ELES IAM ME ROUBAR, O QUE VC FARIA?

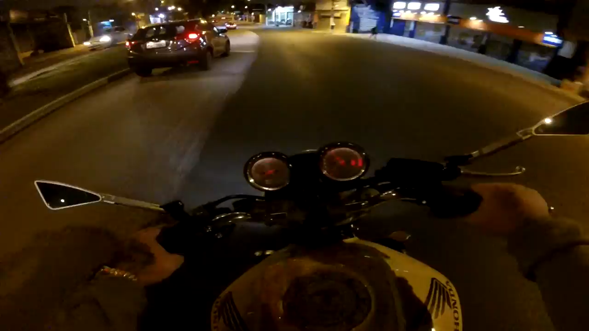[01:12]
Nossa, essa moto é um tesão, rapaz. Nossa. Rapaziada, só por Deus, irmão.
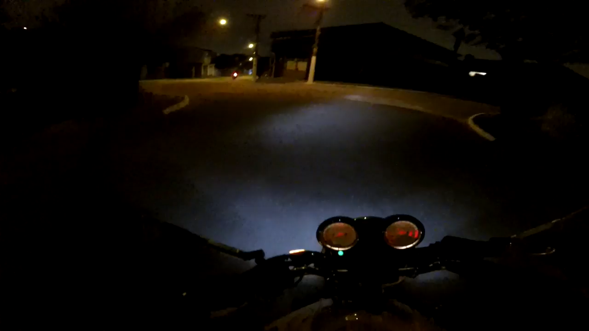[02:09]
Então deixa aí, que aí vocês me falam como é que pinta a roda, demorou? É nóis, vamos dar um pião, vou dar uma esticadinha ali na Aricanduva. E só vamos, Creyson. Demorou? Ai, moleque. Vamos ali rapidinho.
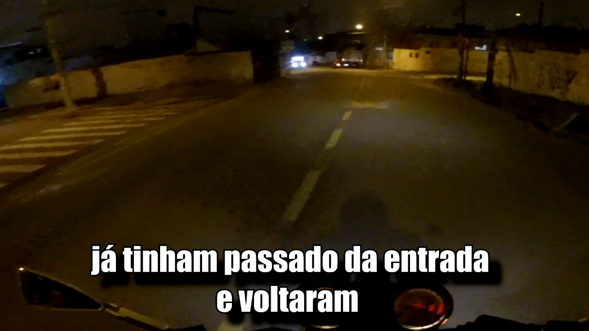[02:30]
Colar no coroa ali, né? Ixi, olha os garupa, olha os garupa.
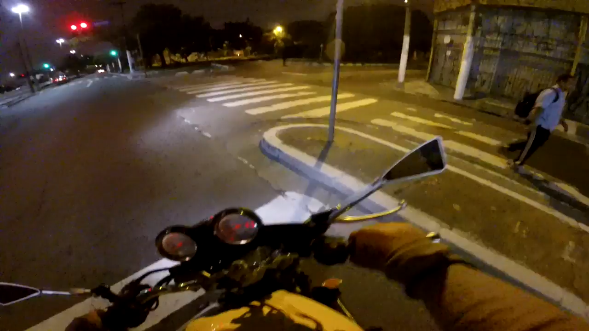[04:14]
Você é louco, filho. Olha outra polícia ali. Mano, é foda. Sair à noite é foda, mano.